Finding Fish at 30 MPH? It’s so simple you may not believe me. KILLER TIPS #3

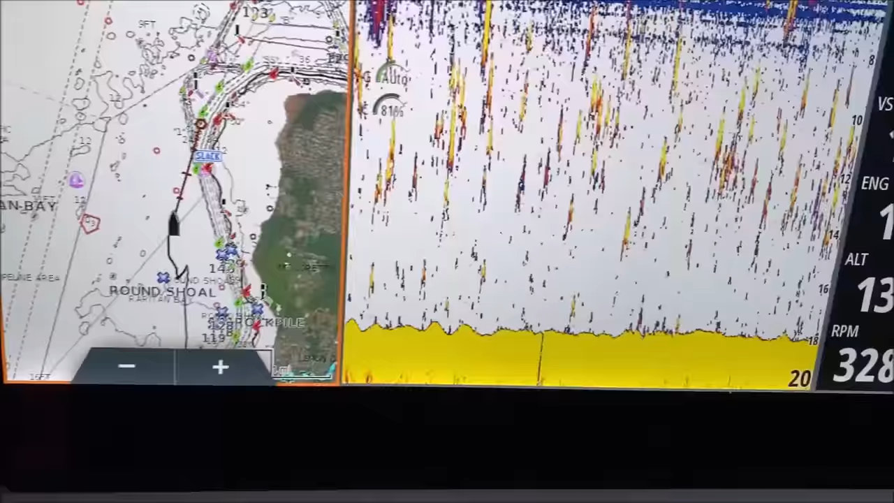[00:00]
What a striped bass look like on plane. There you go. There you go. That's what they look like.
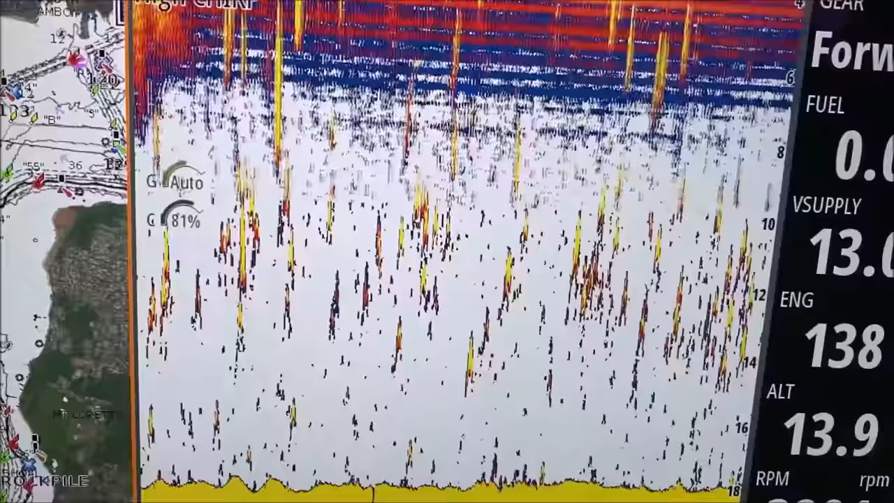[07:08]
There you go. I'm going to go ahead and show you. Ready? 24 miles an hour, 25.
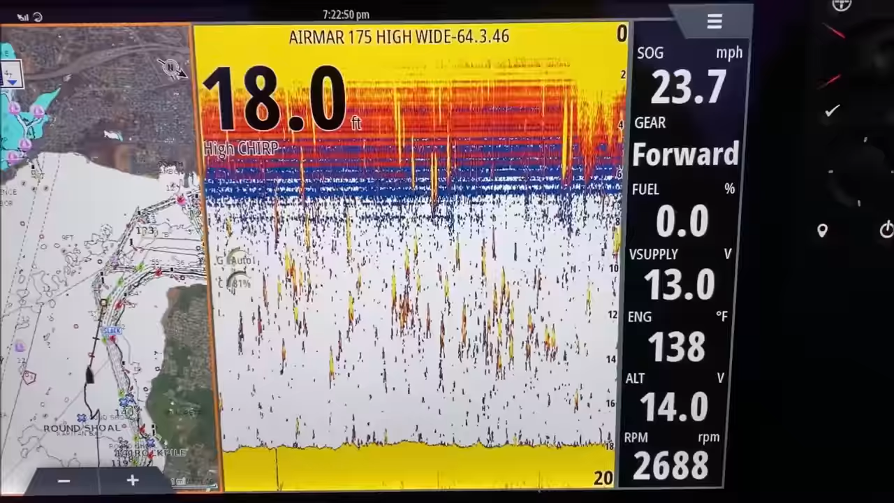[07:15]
On screen: depth 18.0 ft, speed 23.7 mph
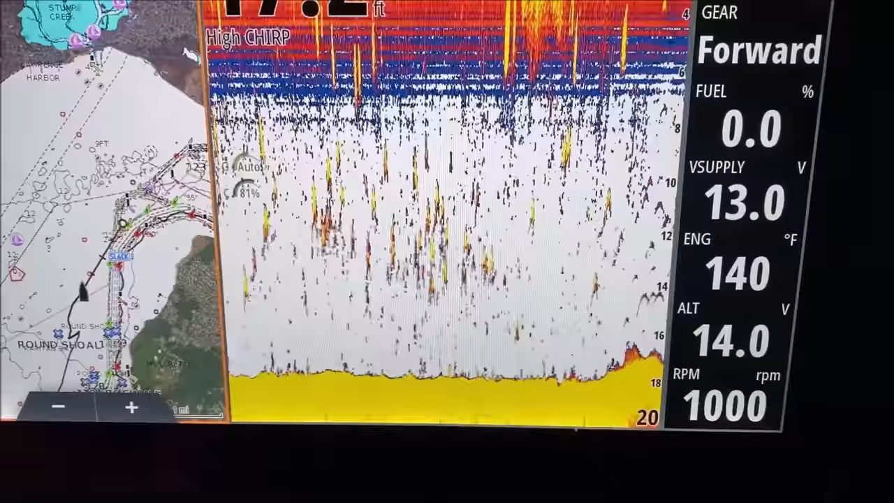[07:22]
There they are. Oh my God. Looks like we were starting to come at them anyway, but you can see how many more frequently we were seeing them and how small they looked.
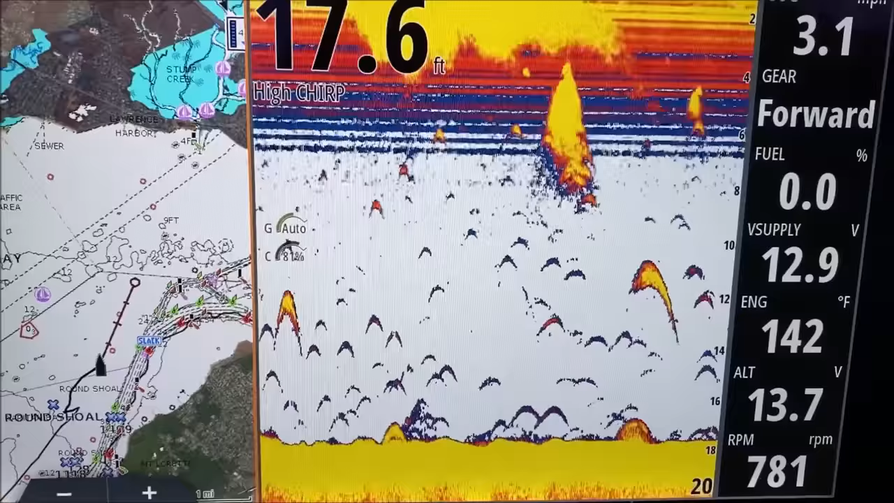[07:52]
On screen: depth 17.6 ft
Top each other, just all scattered through here.
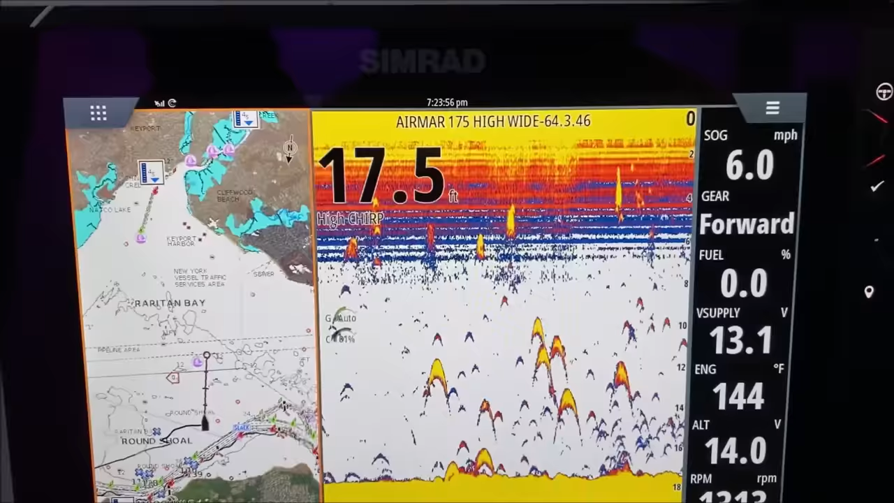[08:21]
On screen: depth 17.5 ft, speed 6.0 mph
Still looking for arches like that, you won't really see them. You got to
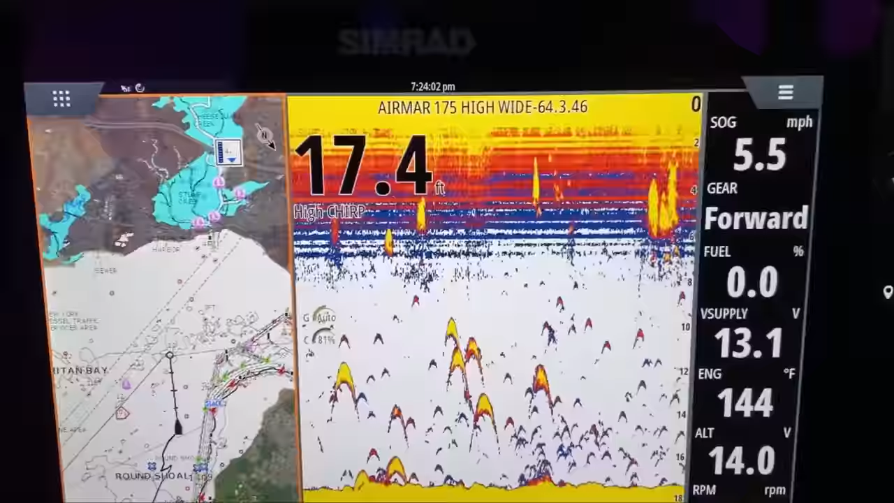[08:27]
On screen: depth 17.4 ft
slow down to see them like that. So go wide open, they look different.
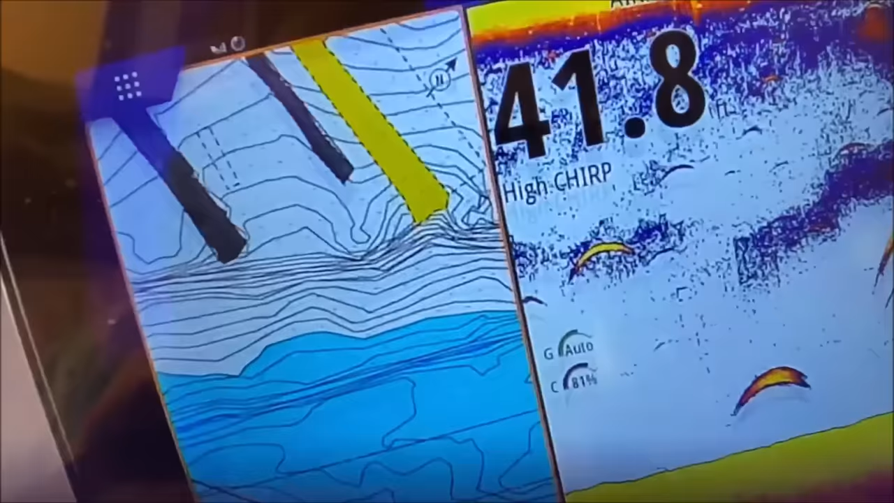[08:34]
All right, you guys want to know what fish look like at speed?
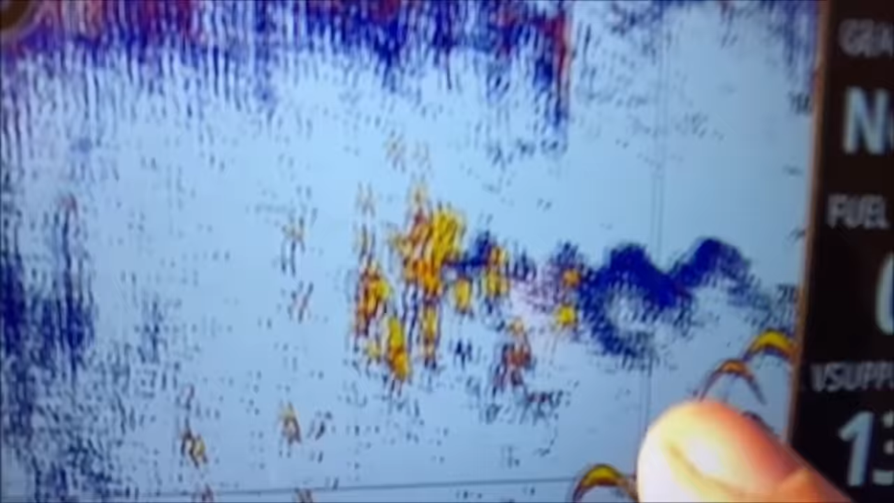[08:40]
We were running about 20-30 miles an hour,
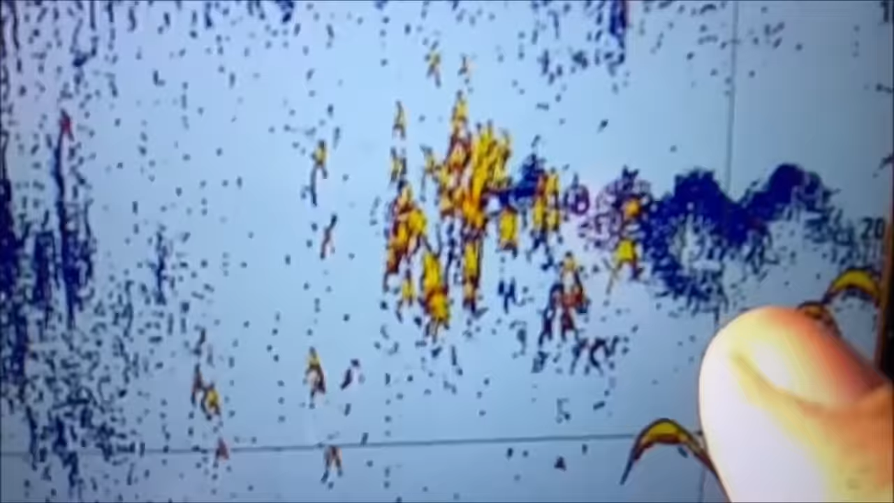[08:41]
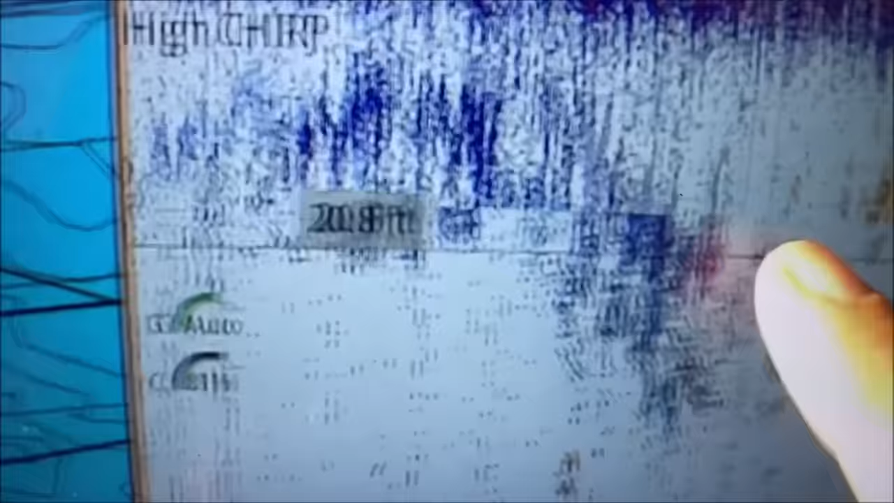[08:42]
and we saw nothing here, and we came across light bulbs.
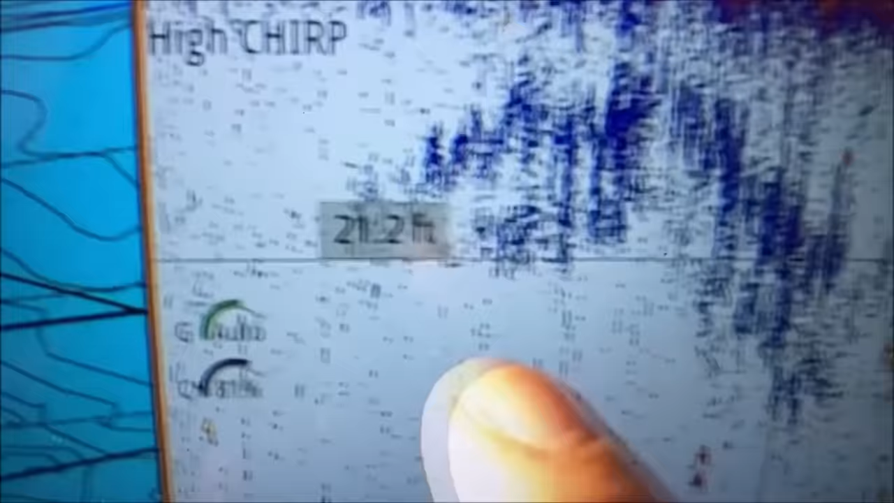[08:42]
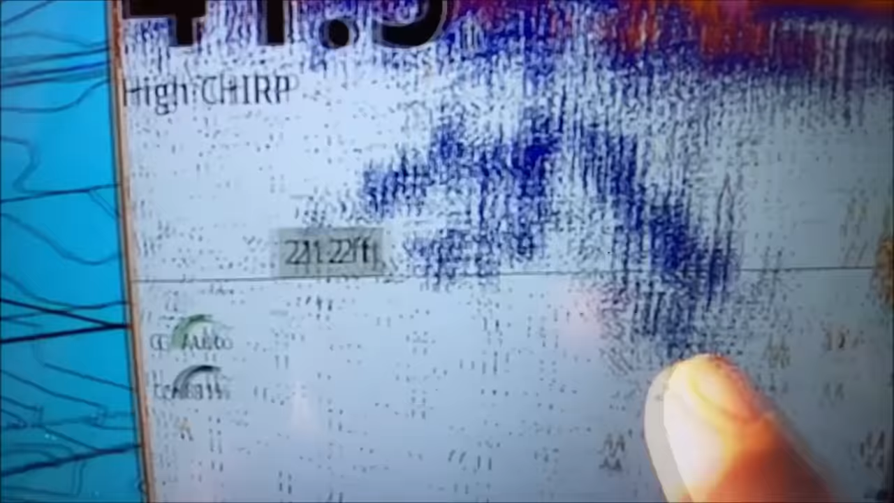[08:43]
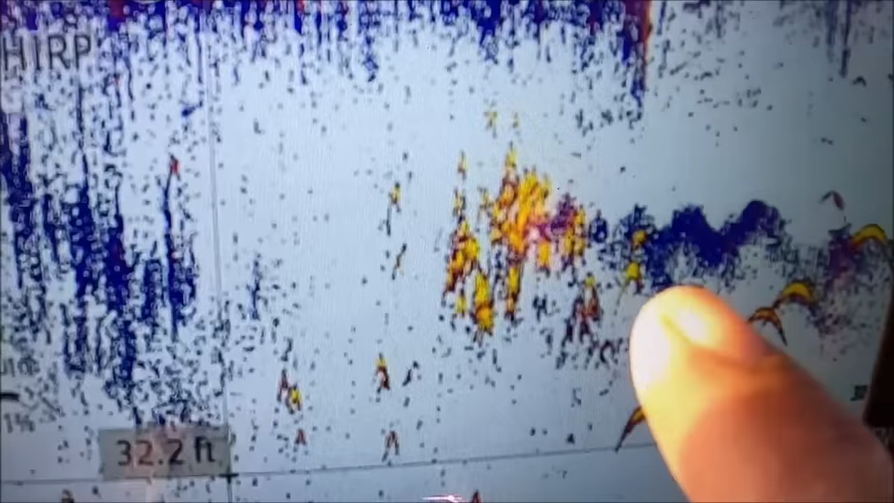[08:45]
That's what I call, like, that's what a school of striped bass looked like at about 30 miles an hour. So I dropped off a plane.